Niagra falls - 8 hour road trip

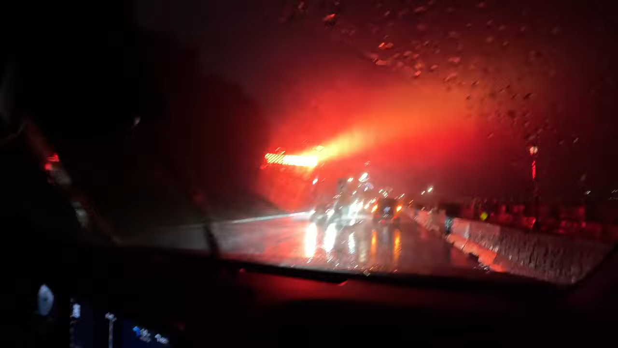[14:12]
Light bar, I guess you call it, onto the fall. So that one's there, that one there is onto the horseshoe fall.